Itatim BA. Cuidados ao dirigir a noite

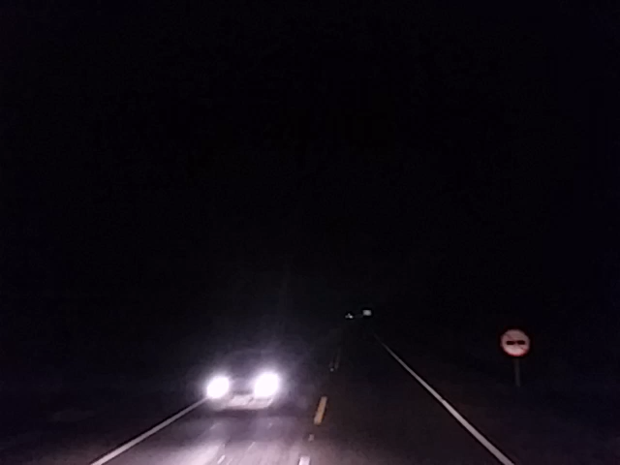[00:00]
E aí galerinha, beleza? Boa noite. Tá escuro, né? Tá vendo aí? Pois é. Dirigir a noite, galera, tudo muda. Muda totalmente o tipo de direção. Você tem que ter pouca visão, você tem que cuidar dos outros veículos, outra passagem. Se alguém te dá um farol alto, não olhe pro farol. Olha aqui, ó, pro lado direito dessa faixa branca. Desvia o olhar, desvia o olhar da lâmpada do caminhão.
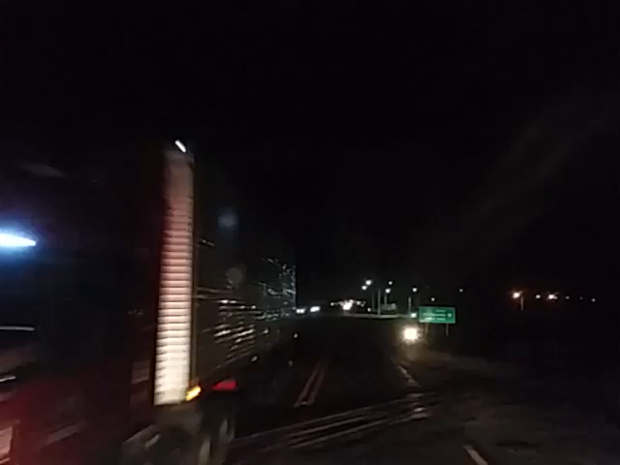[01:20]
Eu vou comprar na volta aí, alguma coisa aí. Então, vamos voltando lá. Ó, Itatinha, Santerezinha e Castro Alves. Aqui pra... Aqui é o portal, ó. Você pode ver ali, se vocês repararem, você não viu. Tá iluminado ali, ó, Itatinha. Na Bahia. Como eu disse, direção à noite, ela muda tudo. Você tem que mudar totalmente. Diminuir a velocidade, ser mais prudente, tomar cuidado com obstáculo da pista, objeto da pista.